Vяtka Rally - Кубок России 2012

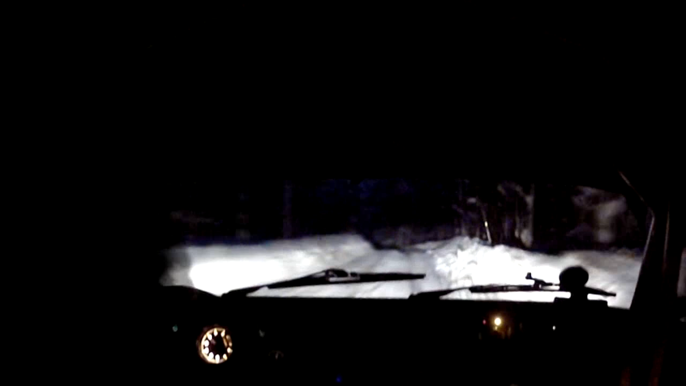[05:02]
Петляющая с реки корабельных сосен широкая плаца дороги просто пронизана плавными подъемами и спусками, придавая трассе знаменитый трехмерный характер.